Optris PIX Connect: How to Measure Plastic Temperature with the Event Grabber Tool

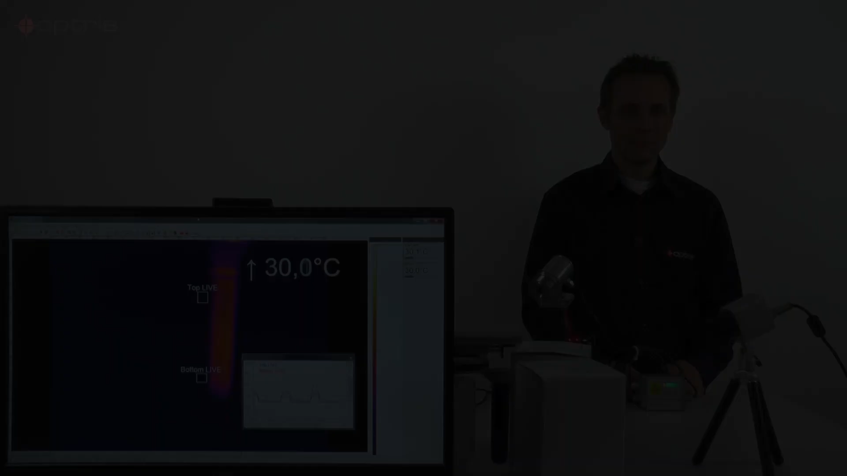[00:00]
In many applications like the plastic bottle production, we have to check the temperature of fast moving objects.
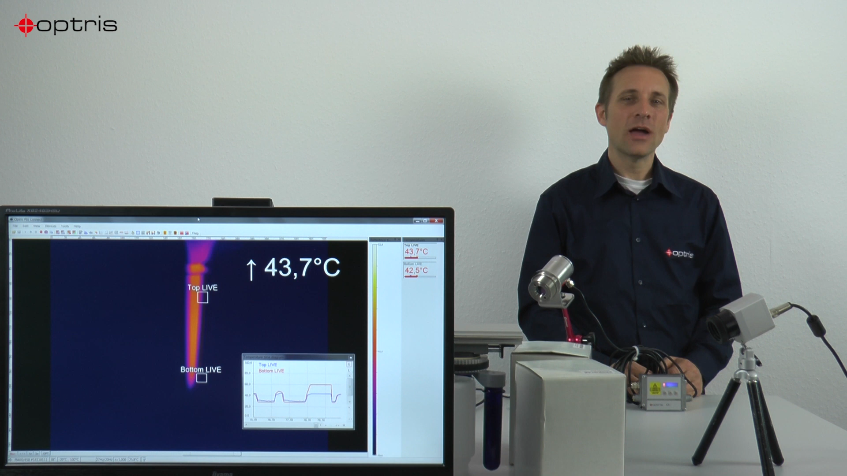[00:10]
In those applications, you have heated preforms where you have to check the temperature of the surfaces of the preforms. This application you can see here in our small model experiment.
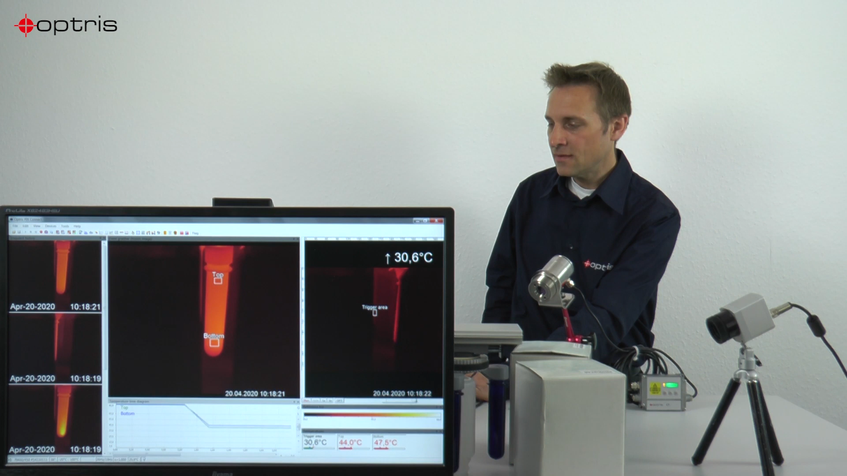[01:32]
On the right side, you can see the live image of my heated preforms. You can see that I created a trigger area inside this image, which checks the temperature. If an alarm value is over a special temperature, the event grabber function takes automatically a snapshot. You can see the snapshot in the middle of the screen here. So this is my actual snapshot.
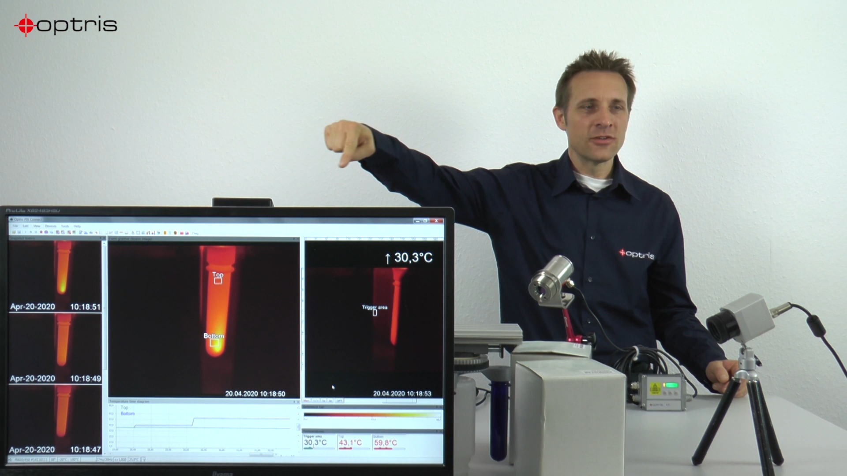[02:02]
If the trigger area detects an alarm. You can see that I created also in my snapshot two measure areas, the top and the bottom area, which shows me the temperature of these parts of measure areas. You can also see that I created a temperature time diagram,
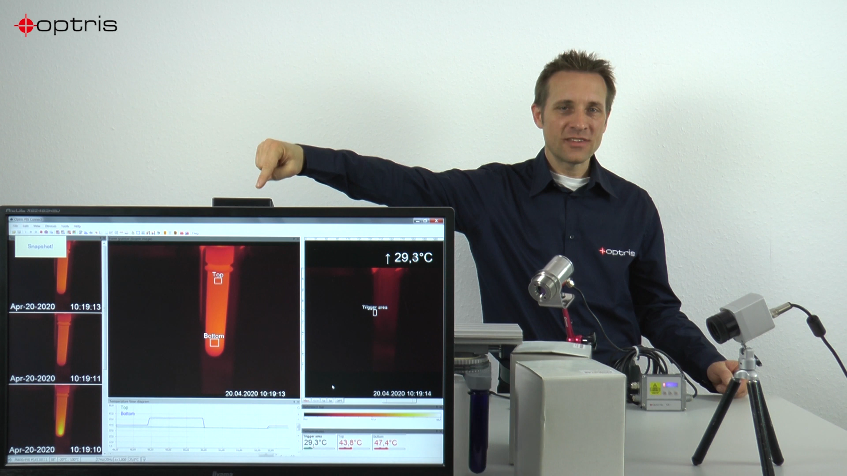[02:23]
which you can see at the bottom of the screen. And on the right side of the screen, you can see a snapshot history.
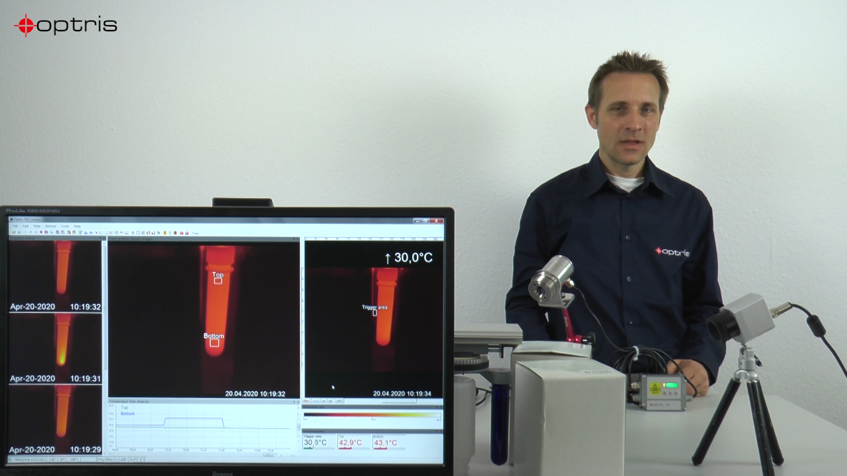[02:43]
You can also use a pyrometer to detect the temperatures of the preforms of the plastic materials. In our case here, I have a CT laser fast pyrometer,
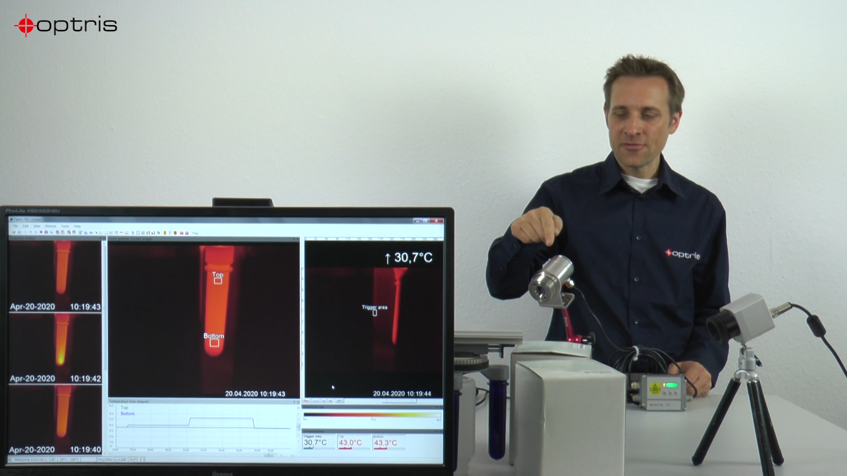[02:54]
which has a response time of 9 milliseconds.